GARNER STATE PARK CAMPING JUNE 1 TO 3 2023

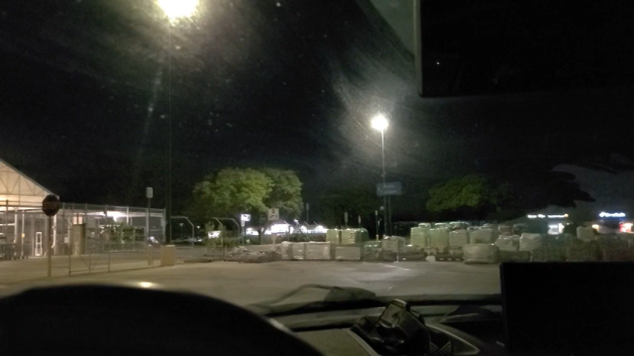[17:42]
My friend who is inside the Ford Ranger over there said that he needs some rest because he drove 4 hours this morning going to the park, and then we packed up immediately and decided to go home because of the coming hailstorm and 80 mile per hour wind.